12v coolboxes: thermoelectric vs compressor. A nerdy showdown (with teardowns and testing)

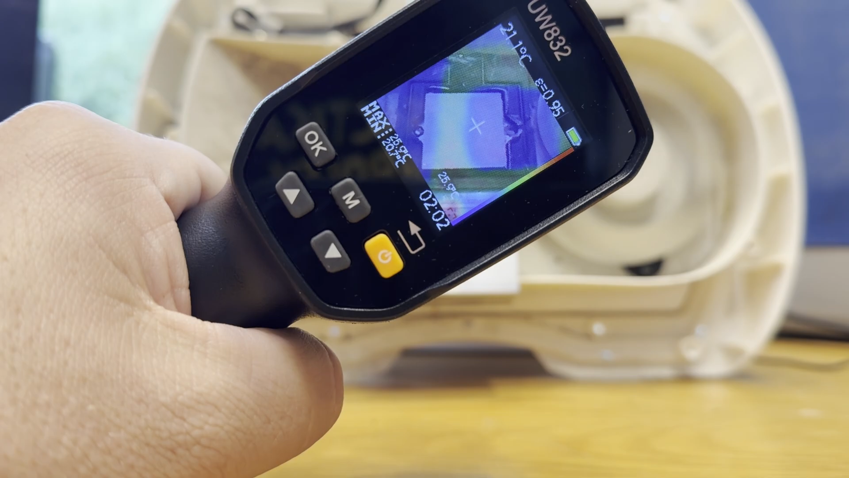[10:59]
Powering it up with the heatsink removed from the cold side, you can see the thermoelectric module starts working very quickly, dropping well below zero degrees in a matter of seconds. Apologies for the poor FLIR footage. For some reason, the camera and thermal sensor are massively out of alignment in this shot. Before popping it back together, I used some new thermal paste on the TEC after giving both surfaces a clean, and also cleaned out the years of detritus that had been hidden away under the plastic covers.